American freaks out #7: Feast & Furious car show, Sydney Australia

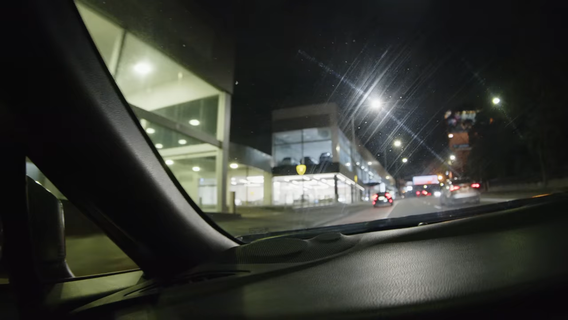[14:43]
This place has a Miura in it, a lime green Miura and a Kutosh.